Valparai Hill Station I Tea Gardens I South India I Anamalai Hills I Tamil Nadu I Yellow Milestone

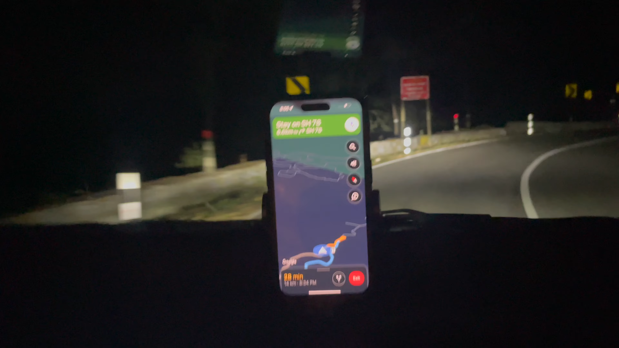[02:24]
और रोड देखो तुम, यहाँ से ऐसे तो नहीं दिख पाएगी, इसमें से देखो कैसे कट है, देख रहे हो इसमें जो अपना गूगल मैप मैंने खोल के रखा हुआ है, इसके थ्रू देखो आप, समझ सकते हो आपके कैसे कैसे रास्ते हैं।